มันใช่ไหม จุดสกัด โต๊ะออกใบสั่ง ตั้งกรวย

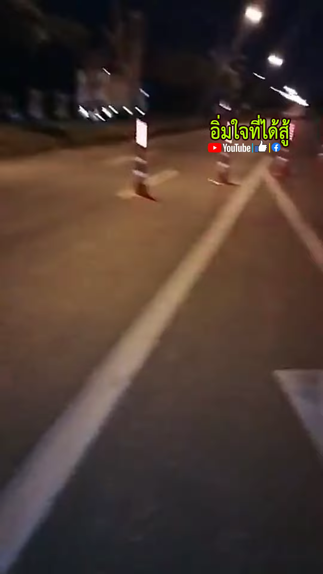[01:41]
อันนี้เป็นจุตสกัดนะครับผม จุตสกัดสอบพอเมืองนะครับ